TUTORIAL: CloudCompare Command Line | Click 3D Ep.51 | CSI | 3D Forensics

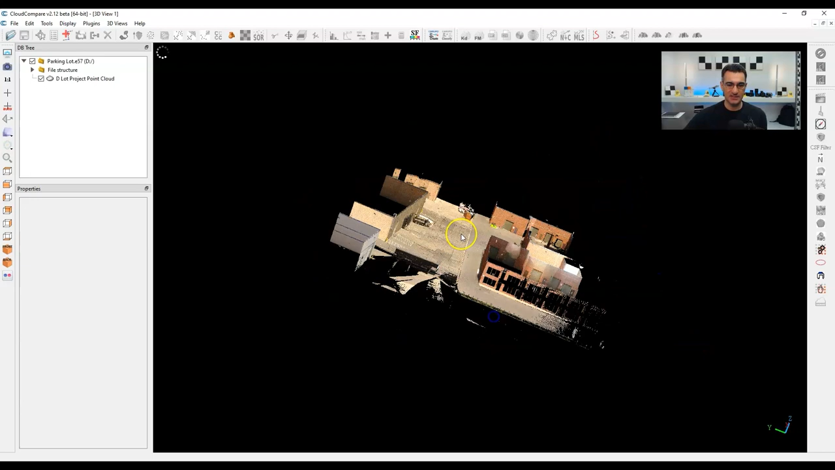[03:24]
It actually runs pretty well. It's quite fluid.
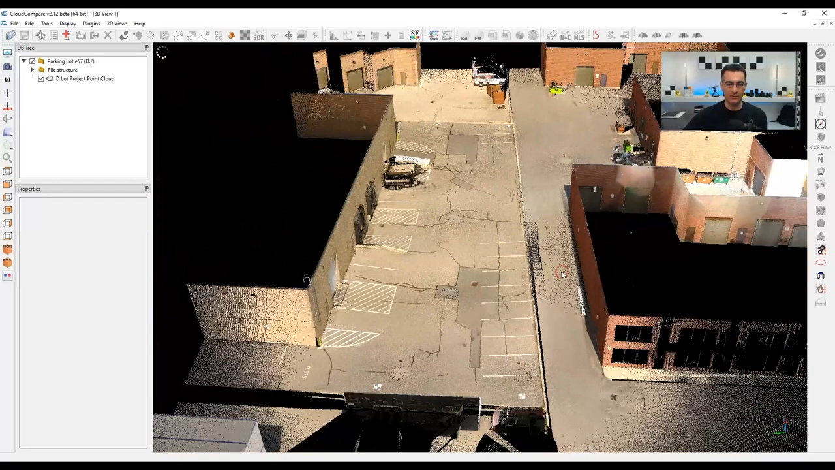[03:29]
So no real problem there. If I click on this actual point cloud here inside of the database tree, when I move down, you can see that I've got 134 million points. So not bad.
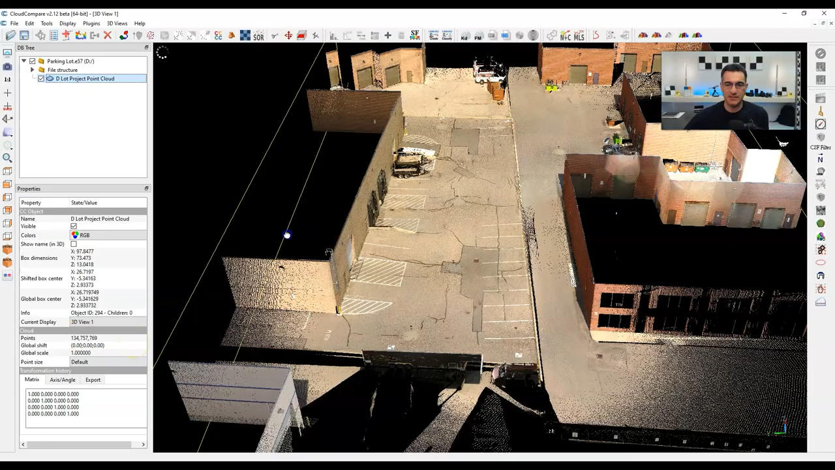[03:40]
It's a decent size point cloud and this was done with a laser scanner.
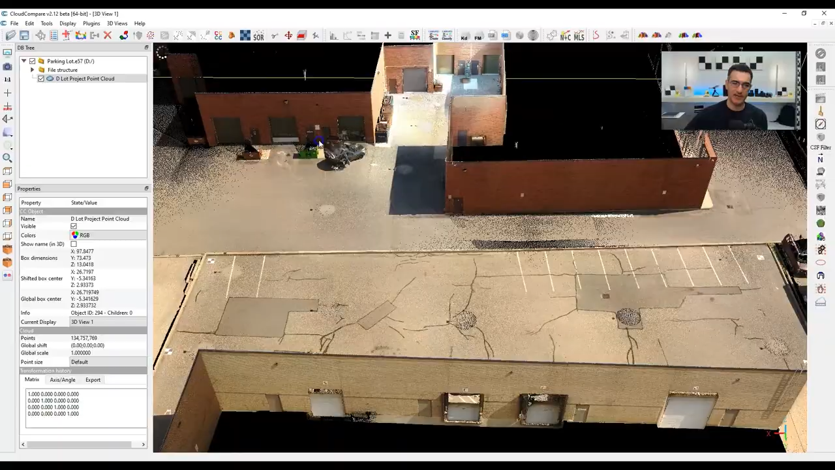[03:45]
Yeah, this was a laser scanner project that I did. So that's one thing that we're working with.
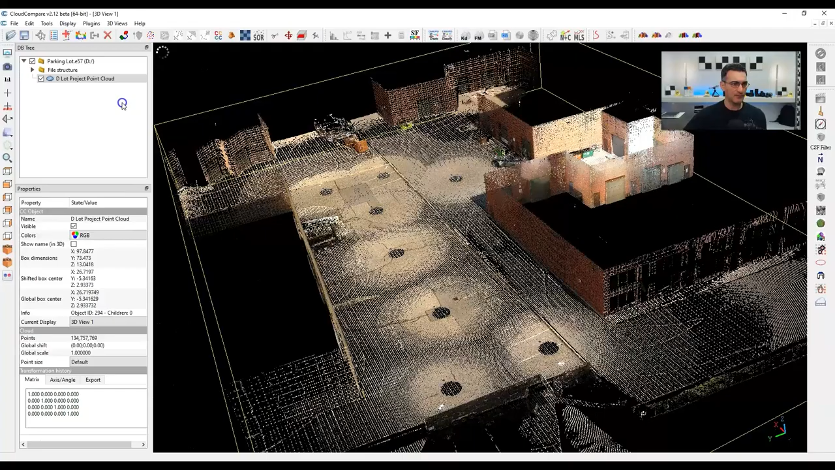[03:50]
Let me bring in, let me shut that off and let me bring in the other, which is the Ford SUV. Okay. So this one was done with an iPhone LiDAR scanner.
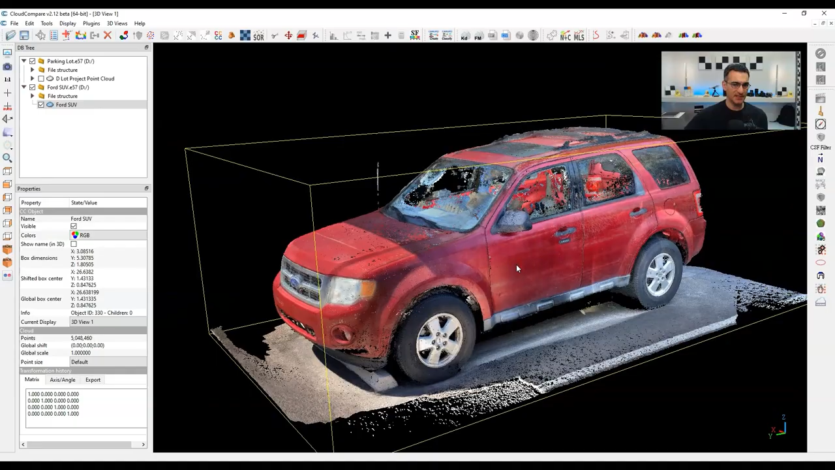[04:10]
And if I click on this one, you'll see that I've got about 5 million points. So this is not a lot. I'm just using this one for some other examples or some other functions that we're going to run. But basically those are the two. And actually they're, they're sort of sitting on top of each other.
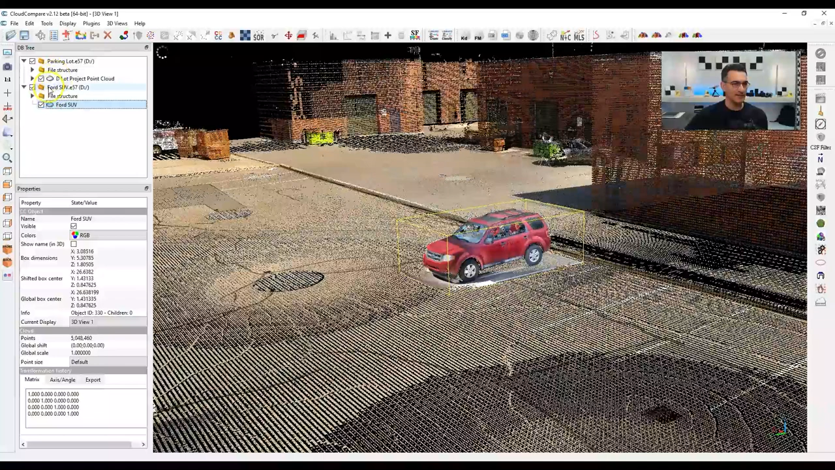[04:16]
So when I turn on the parking lot and the Ford SUV, you'll see that I've sort of aligned it so that the SUV is sitting in the parking lot at a certain spot here.
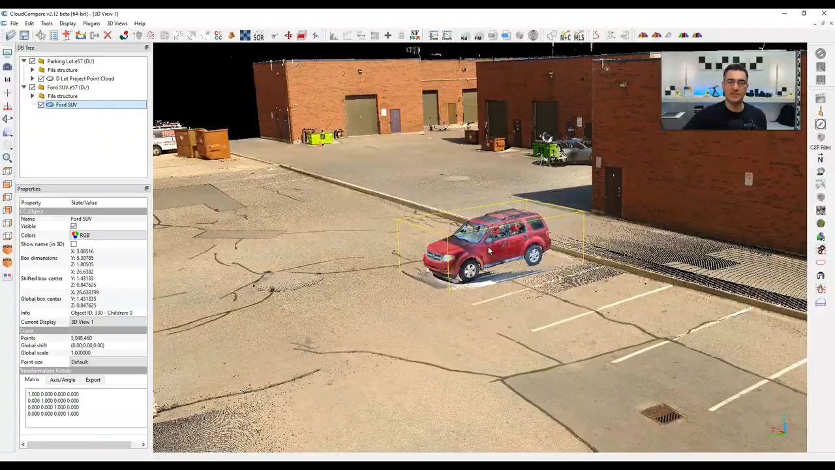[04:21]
Okay.
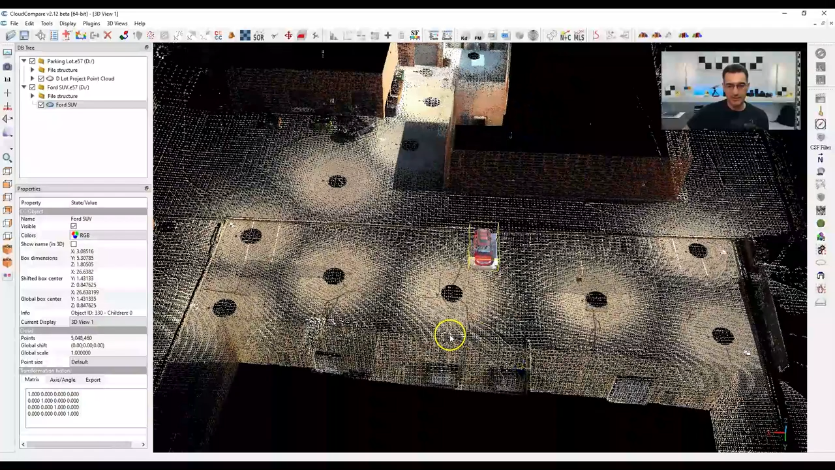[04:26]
But they are in fact two separate point clouds that are just inside of cloud compare. So that's what we're dealing with.
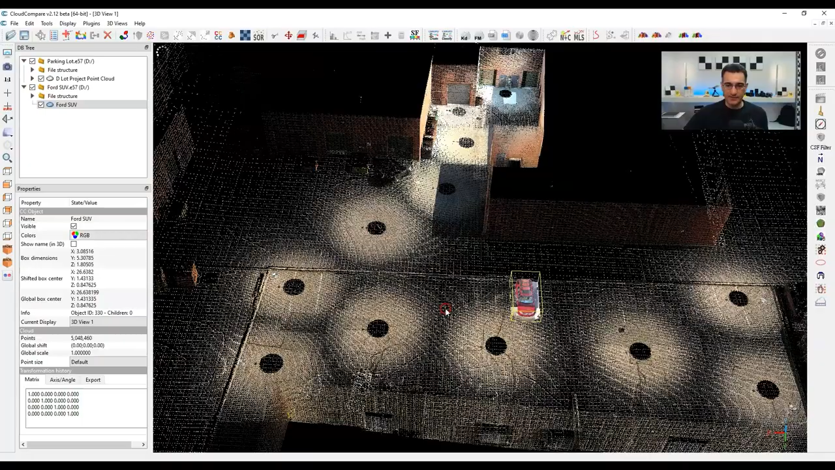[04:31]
But now let's talk about command line and we're going to get back to this. Okay. So if we want to get into the command line window or whatever, there are different ways that you can do this. If you have a search bar at the bottom of your windows, you can just type in the search bar command and then it'll pop up. You just click on it and it'll come up. You can do a search on the, you know, by going to windows and then doing a search that way. But there's a shortcut key and it's just the windows key plus the R key. Okay.
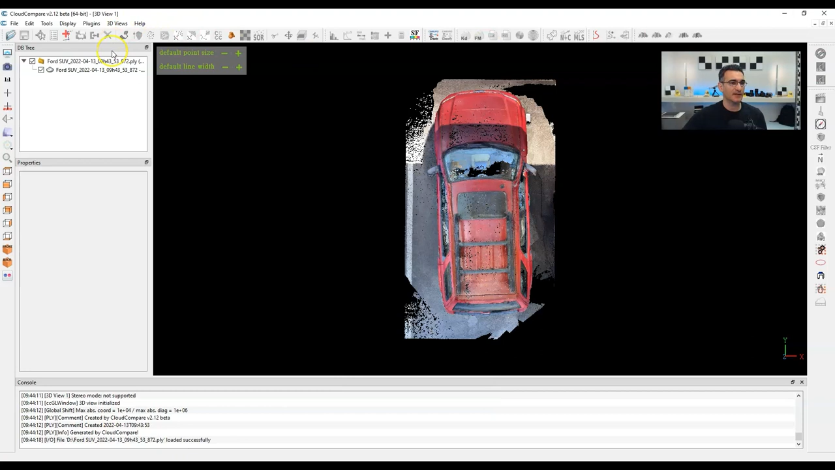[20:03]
So I've got this PLY file, it's been converted, and it did that all in the background. Cool.
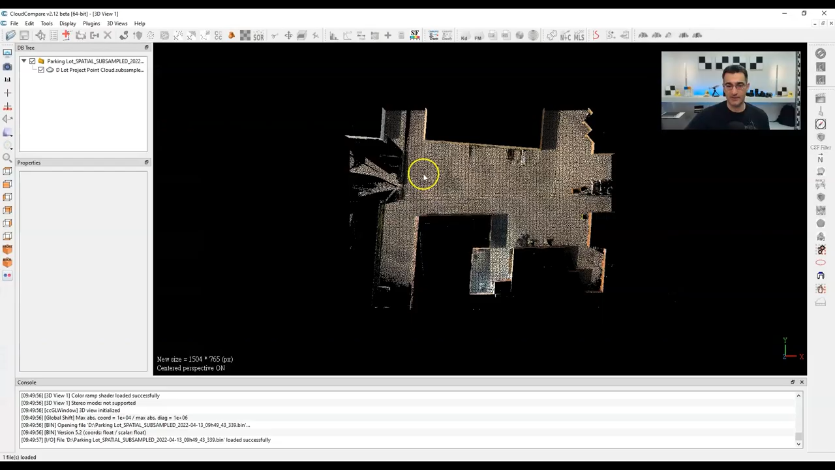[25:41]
Let's just have a look as to, okay, well, you can definitely see it's much more grainy.
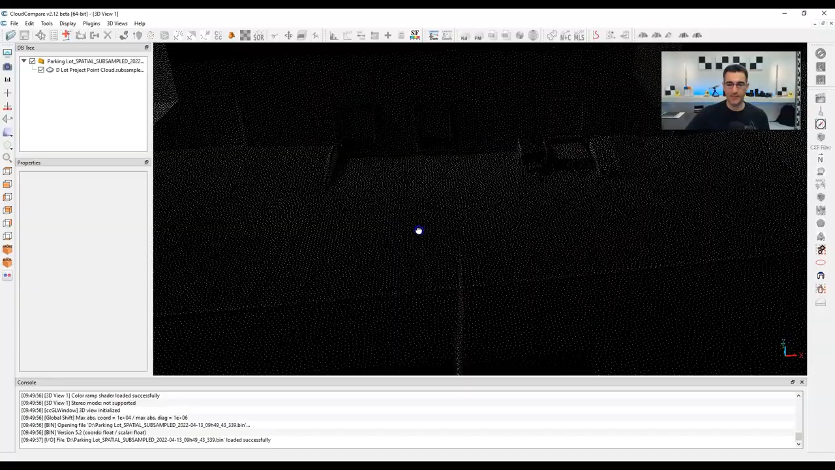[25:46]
Okay, there's a really, really organized spatial subsampling. So this was at 20 centimeters here.
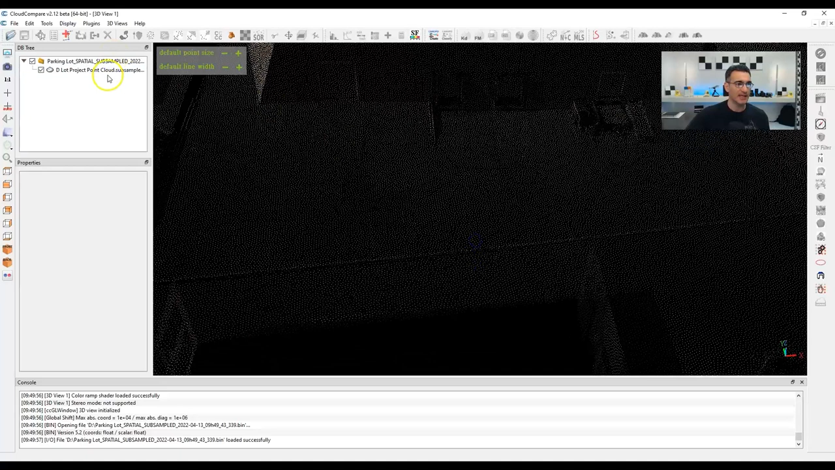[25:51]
And if I click on this on the point cloud, you see, I went from 134 million points down to 131,000 points,
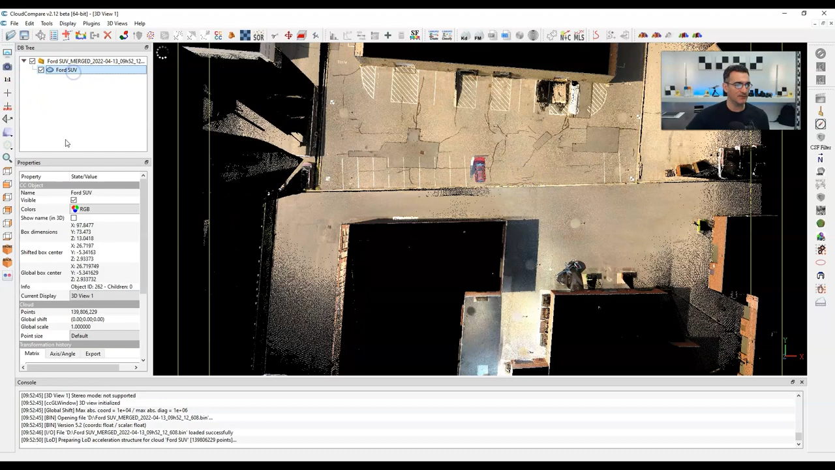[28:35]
I still have now I have 139 million points. So it looks like it definitely did.
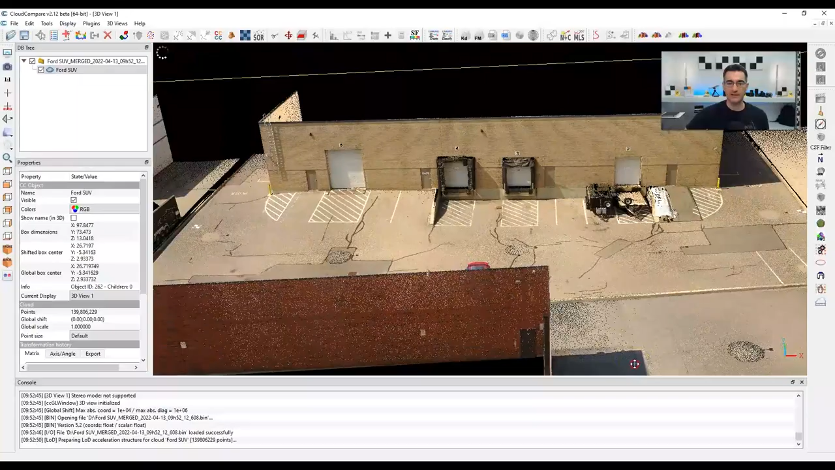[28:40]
There is the Ford that's in the parking lot here and it looks like it's all together. It's all one point cloud. It's already merged for me. So I didn't even have to open up the cloud compare window to do this.
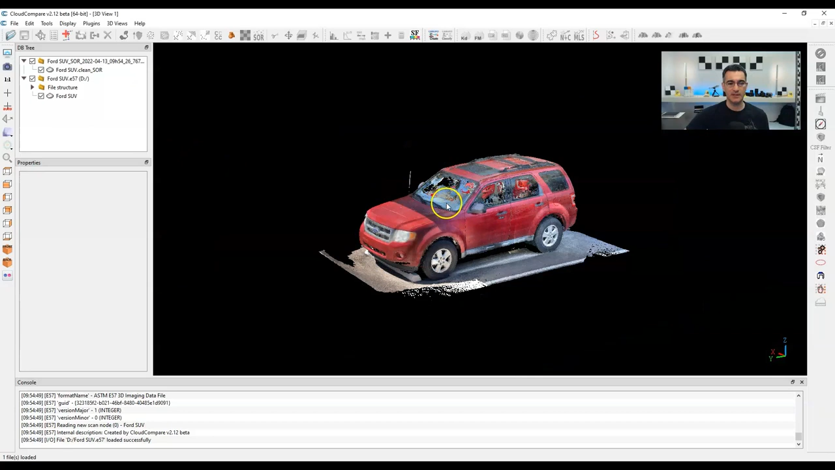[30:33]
OK, so let me turn the original SUV off and on. So if I close this one. OK, you can see there's differences between the two. One has more points removed from it.
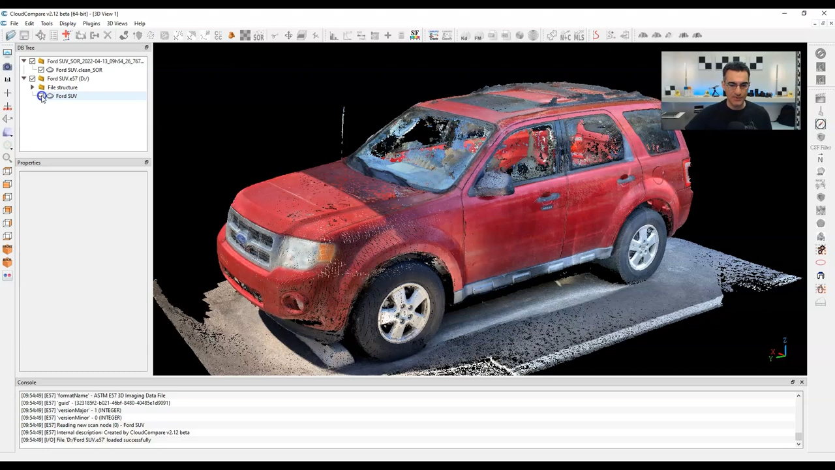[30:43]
OK, so there's there's definitely a difference here using the statistical outlier removal.